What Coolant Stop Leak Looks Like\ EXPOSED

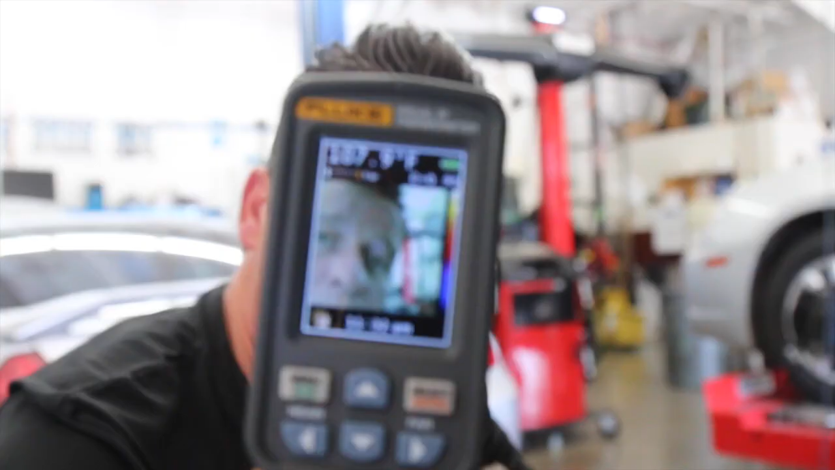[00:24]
Actually get temperature readings. Right now it's probably reading my forehead. But what we can do is actually get readings right down at the thermostat housing.
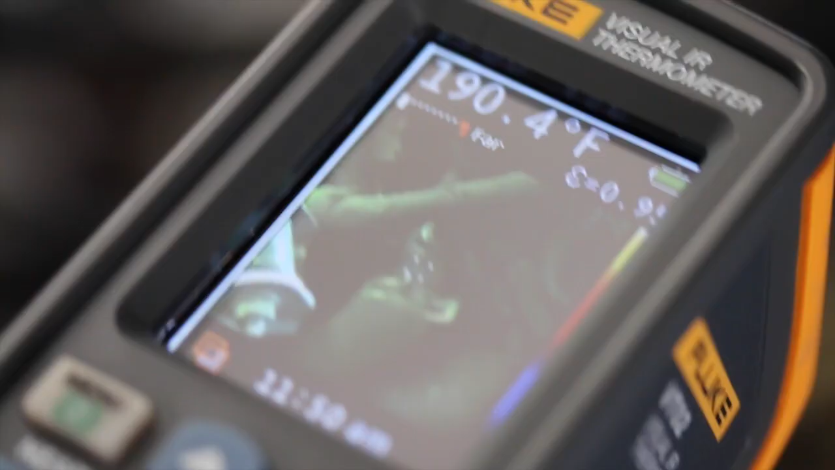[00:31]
On screen: spot 190.4°F
Now this is about a 185-190 thermostat and we are getting at about 185-190.
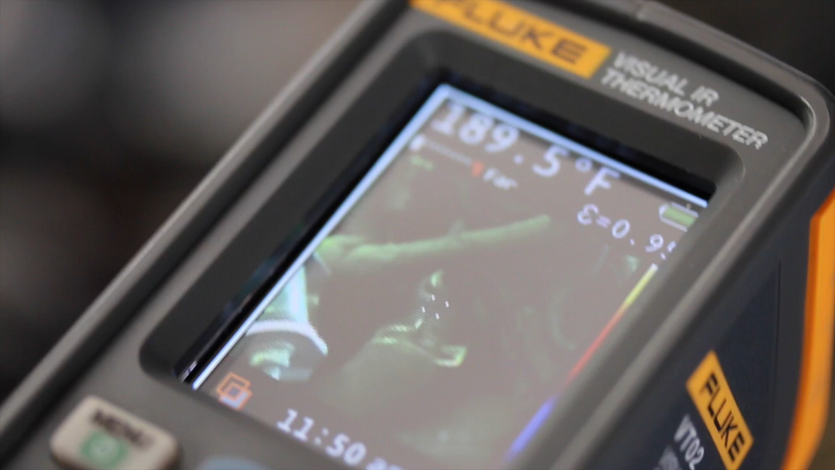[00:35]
On screen: spot 189.5°F
So it's an indication that that thermostat is opening up.
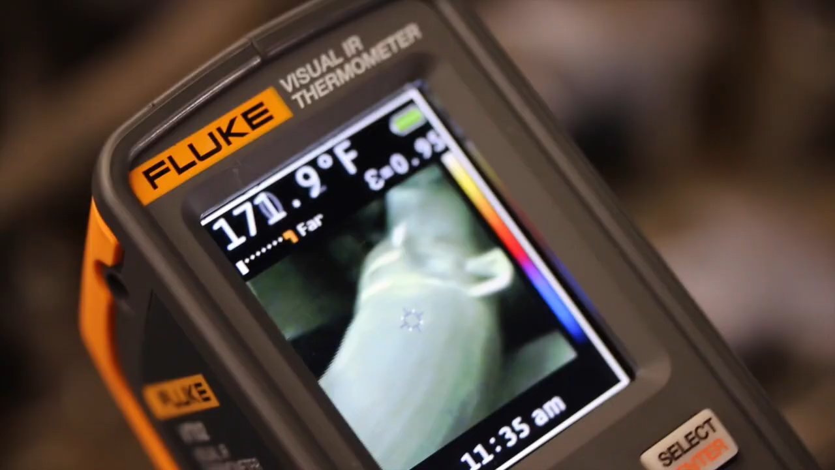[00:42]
So think of your engine as sort of a boiling pot.